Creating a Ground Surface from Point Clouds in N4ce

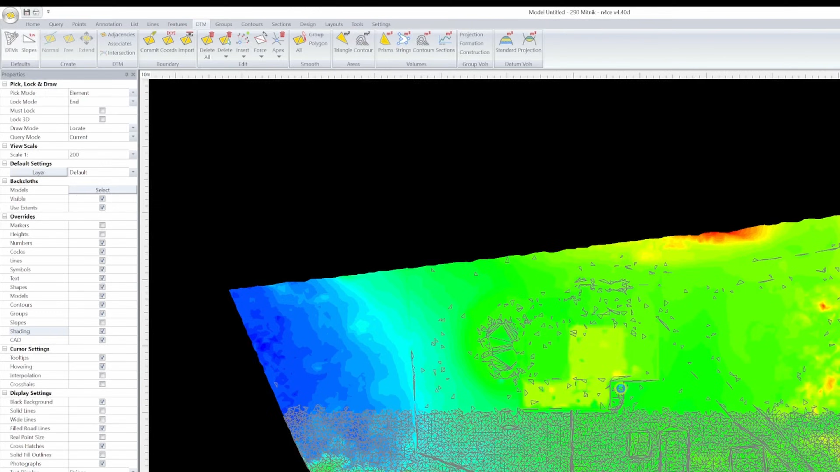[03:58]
We're now ready to clean the surface up a bit.
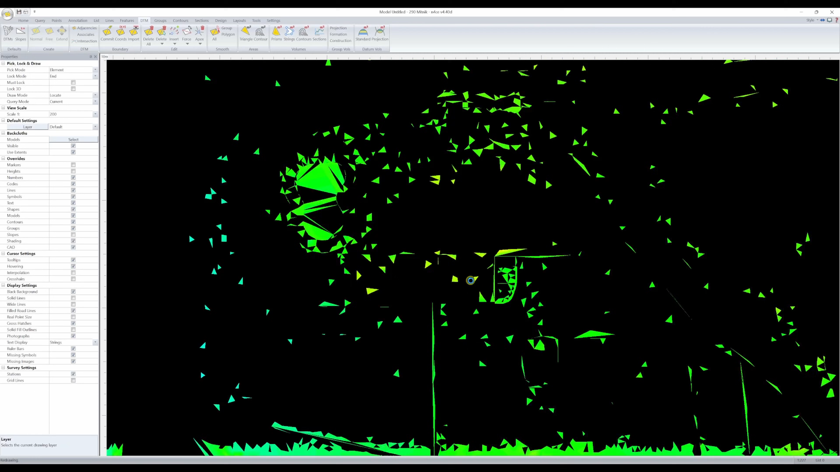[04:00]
First, I'll use the remove apex tool and window out those vertices under the house, pool, sheds, etc. Obvious places where there just wasn't data on the actual ground.
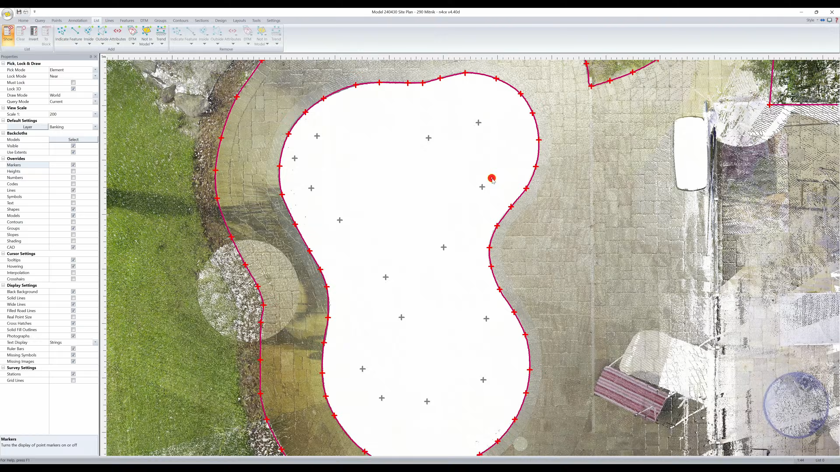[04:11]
We can also delete points within a polygon by going into the list tab in the model view, select the inside tool, choosing feature which adds them to a temporary list,
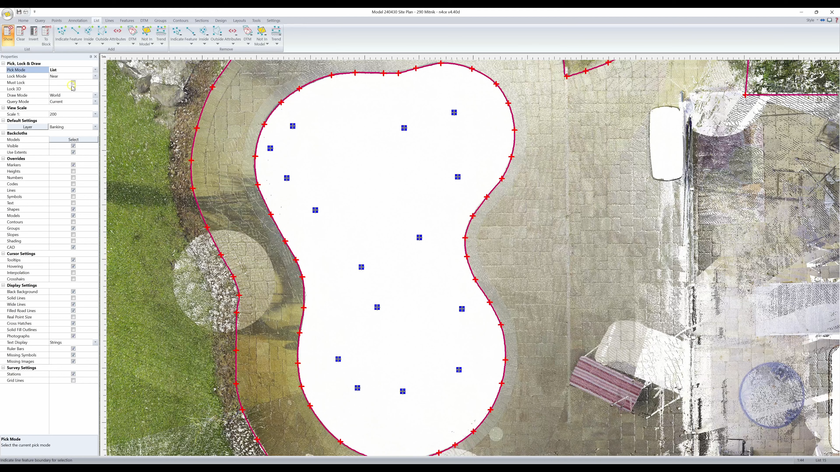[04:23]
changing the pick mode to list, then picking the dropdown in the delete points tool and choosing indicated.
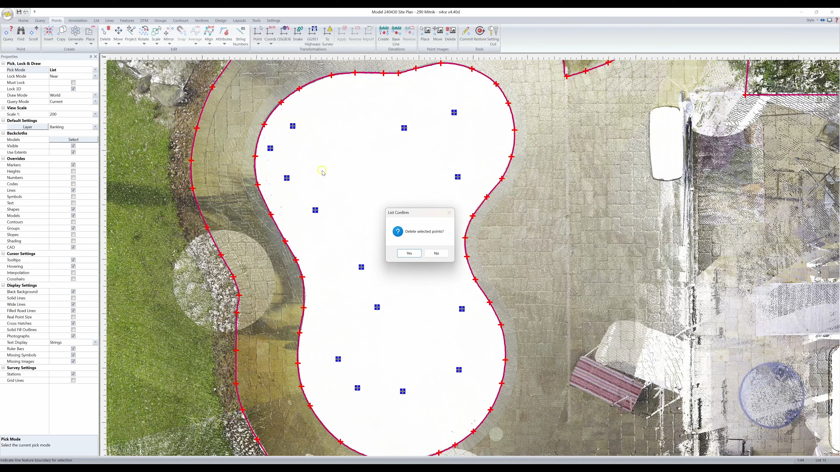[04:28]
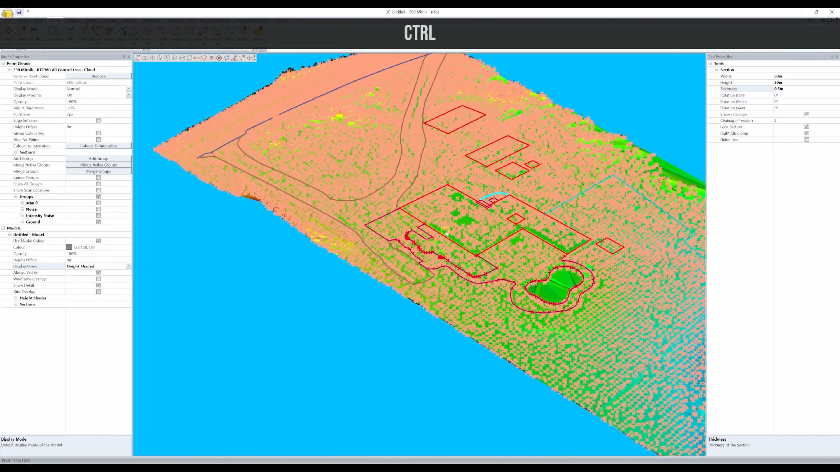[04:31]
Next, I'll go into the 3D view and look for obvious spikes caused by noise in the data.
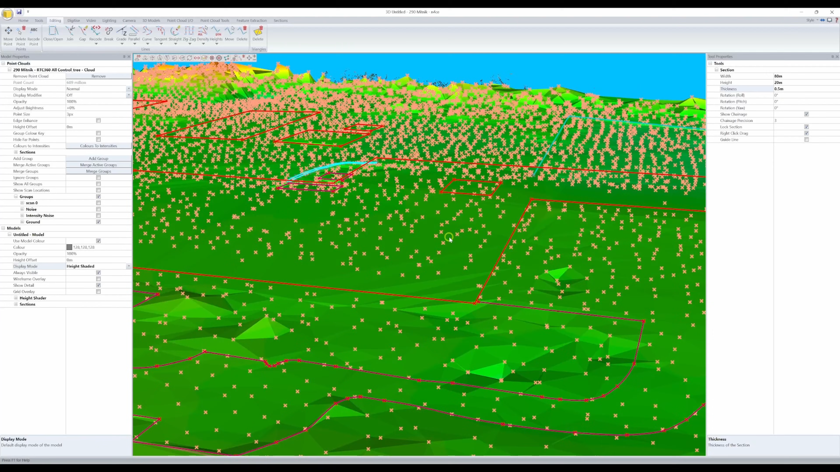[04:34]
These can be removed using the delete point tool in the editing tab.
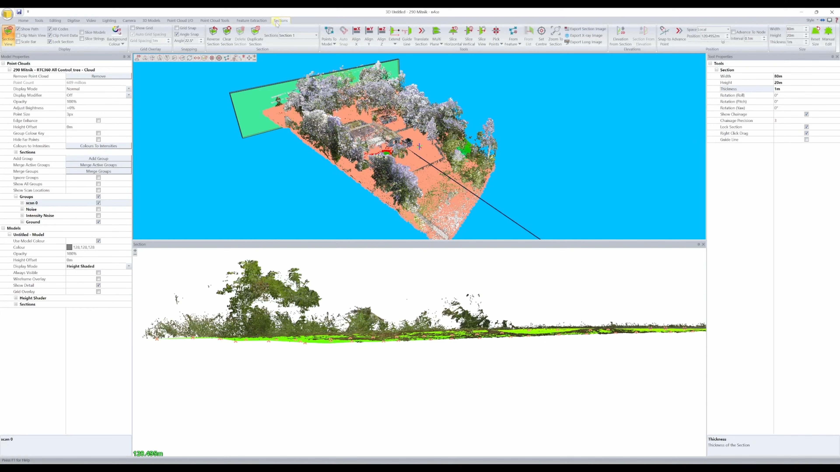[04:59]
Now will be a good time to cut another section, toggle on slice model in live update, and compare our surface with the points in the point cloud.
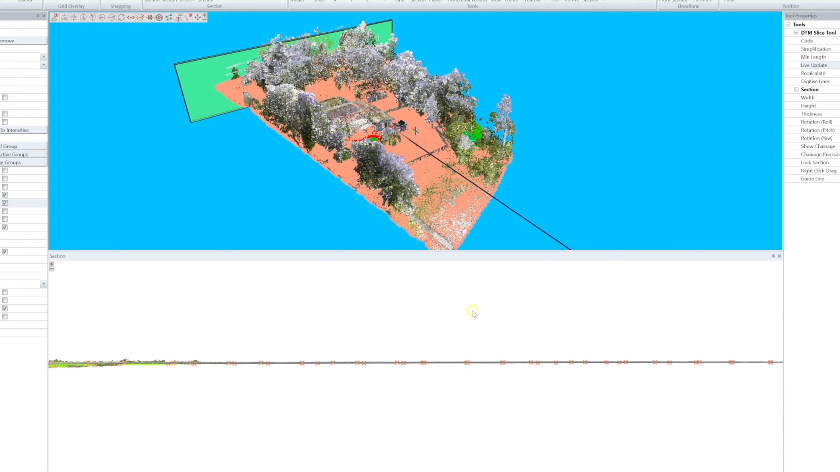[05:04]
I like to widen it up a bit and clip the main view.
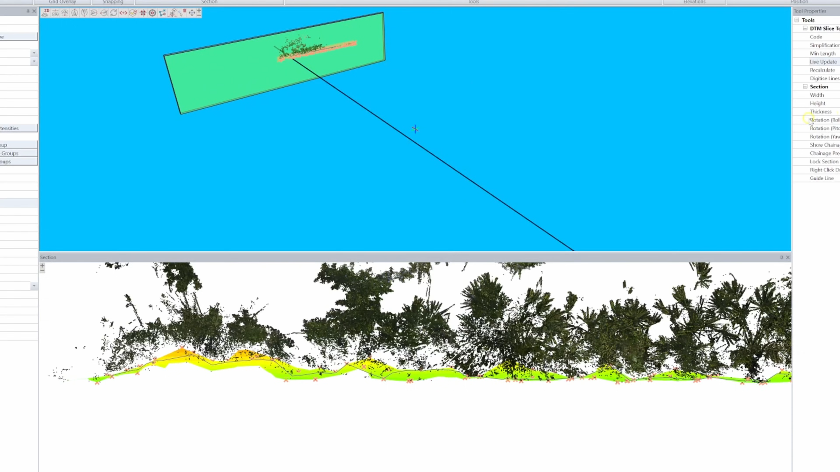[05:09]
If you see spikes in the section view, you can always delete them directly in there.
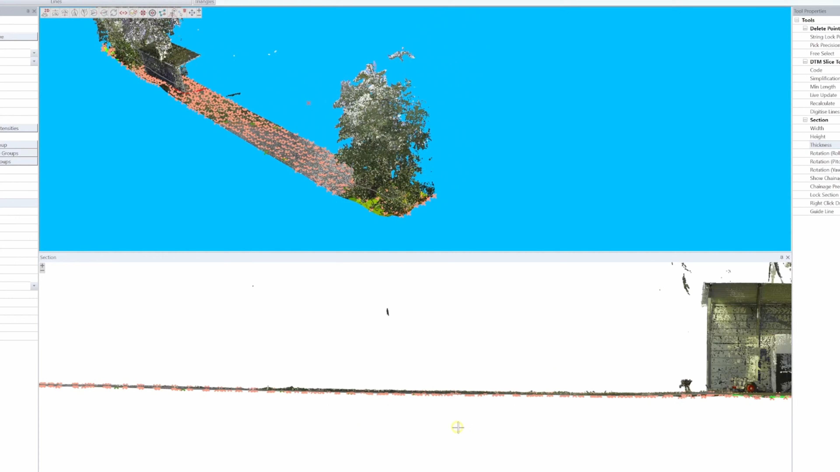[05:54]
Now it more or less looks good at this point, but I just need to do some smoothing in certain places.
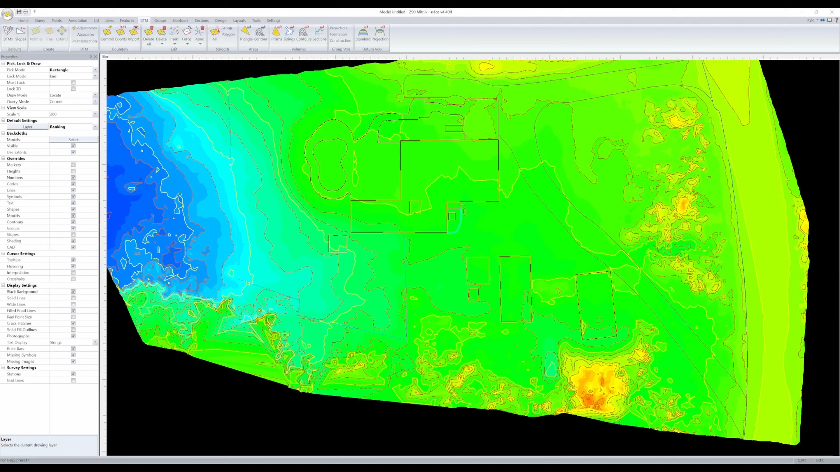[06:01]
I'll go back to the model view, click the smooth DTM polygon tool and window those noisy areas of the surface.
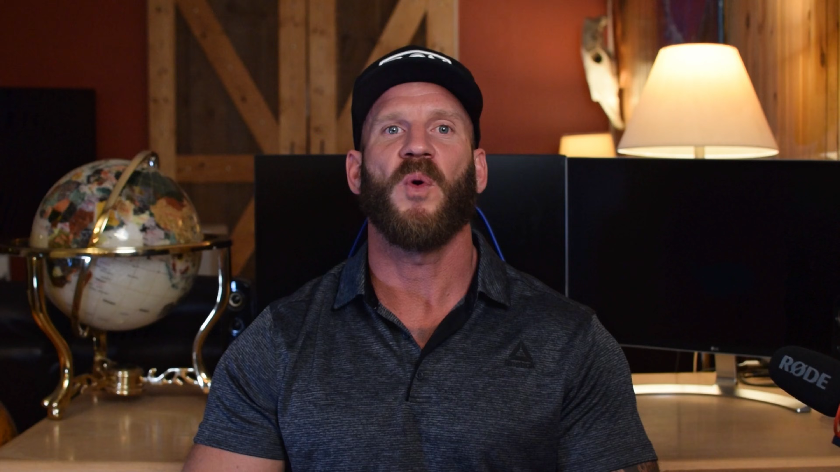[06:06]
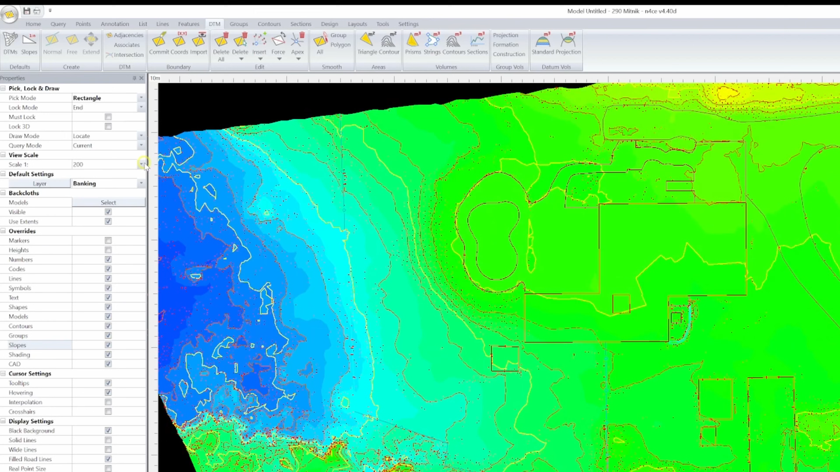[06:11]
Turning slopes on and adjusting the annotation scale can help ID these noisy areas.
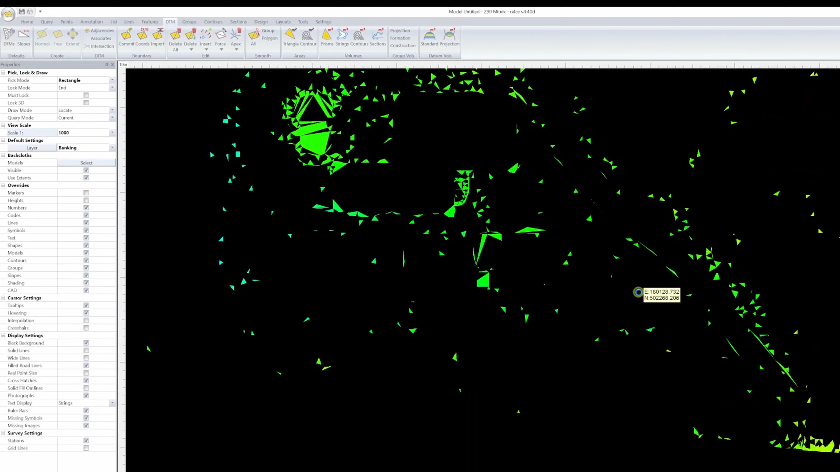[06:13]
The bigger the arrow, the steeper the slope, and the more likely it is we're dealing with noise. Of course, if the surface actually is cliffy, you certainly don't want to smooth that out. That's another reason that it's nice that we can compare the surface to the point cloud in real time.
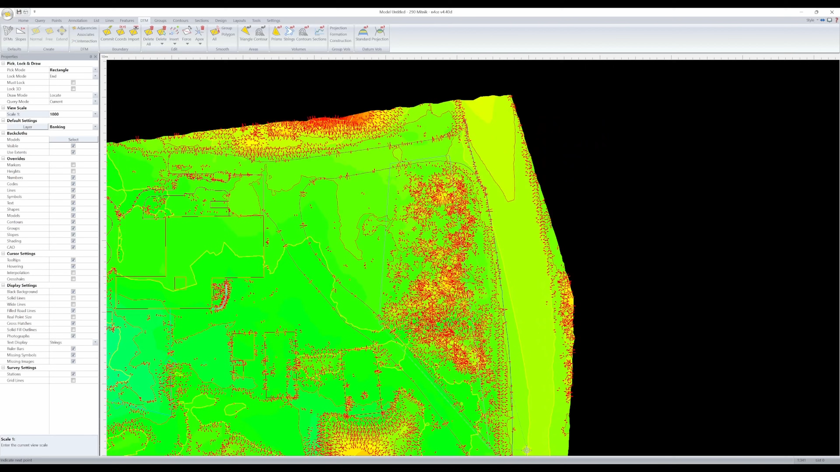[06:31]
Now we could smooth the entire surface all at once, and in some cases that certainly isn't a bad idea,
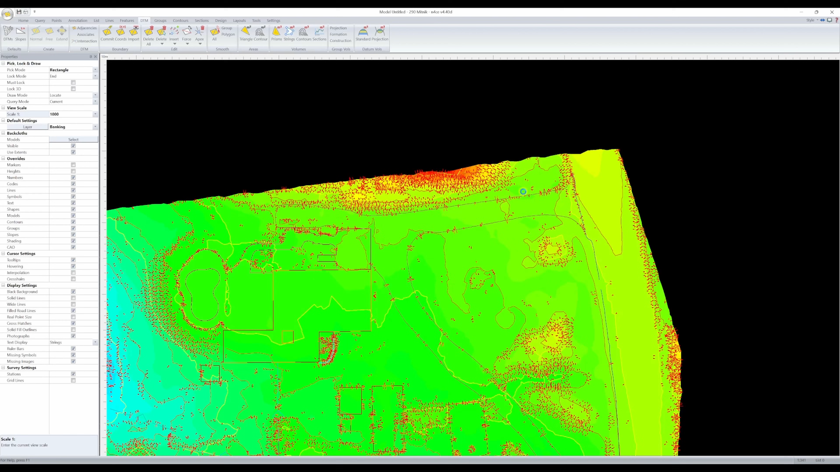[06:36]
but in areas where there's good clean data on the ground that can lead to over unnecessarily smoothing,
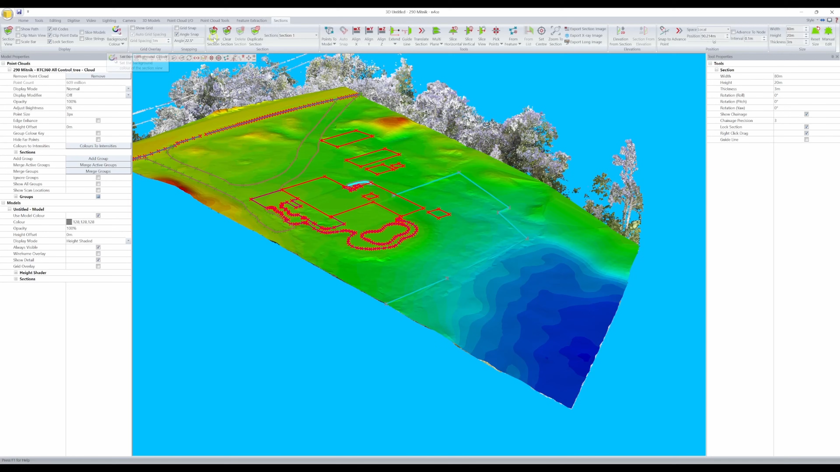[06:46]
to what it's supposed to represent than needed. It's our goal to create a surface that best represents what the land is actually doing with the data we have available to us, not to make pretty contours.
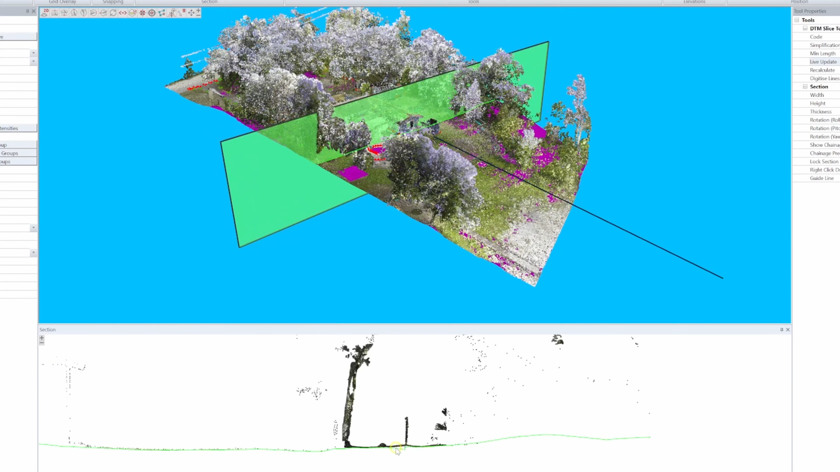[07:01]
Now we have something looking much better, and from start to finish we're sitting at about 5 to 10 minutes. Not bad considering our input data was far from perfect.